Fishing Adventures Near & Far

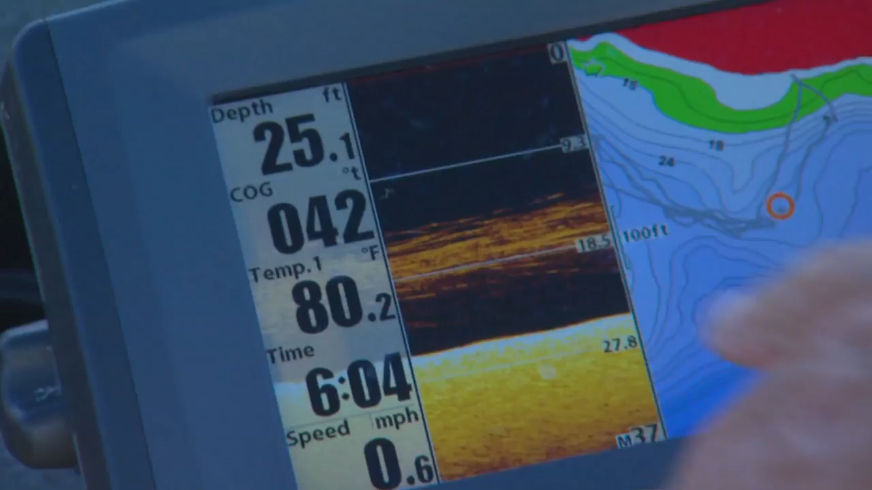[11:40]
On screen: depth 25.1 ft, water 80.2°F, speed 0.6 mph
Before fishing them, though, scan these areas for signs of life. On your electronics,
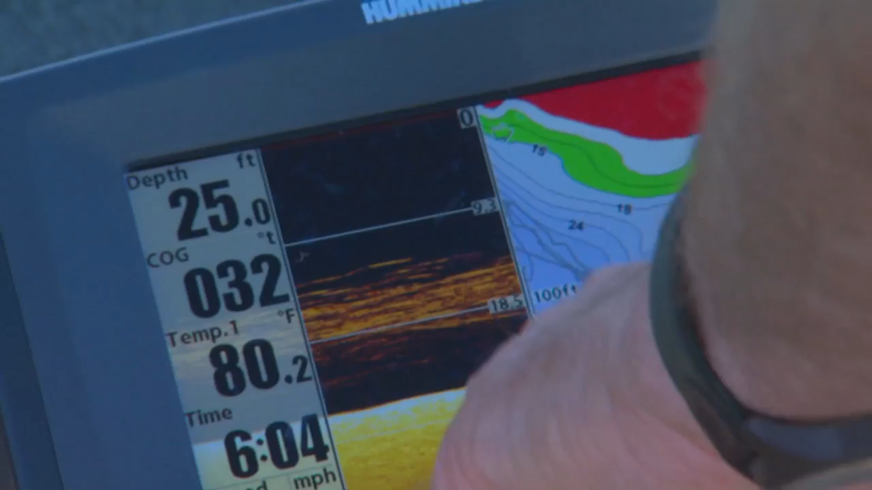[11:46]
On screen: depth 25.0 ft, water 80.2°F
whitefish appear as groups of fairly large fish, which are easily mistaken for walleyes. That's the bait. Look at him.
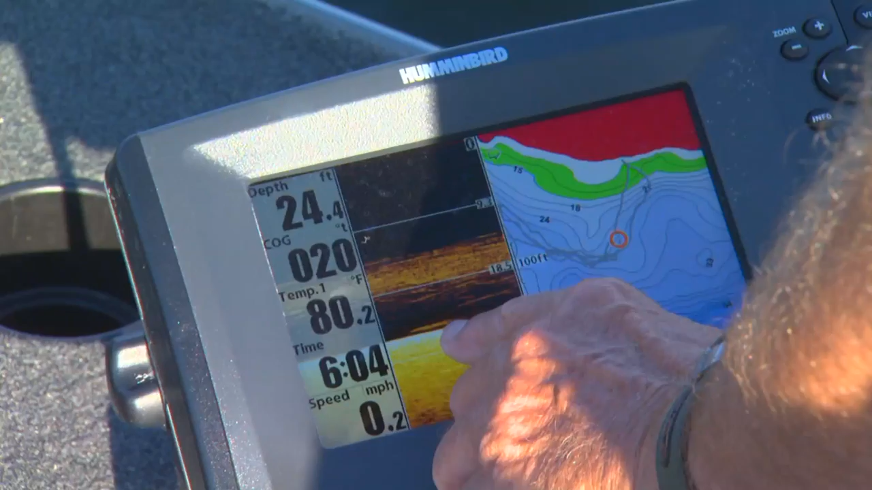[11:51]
On screen: depth 24.4 ft, water 80.2°F, speed 0.2 mph
That's one or two of them down there. I'm going to catch him. You won't know for sure what species are present until you try catching them.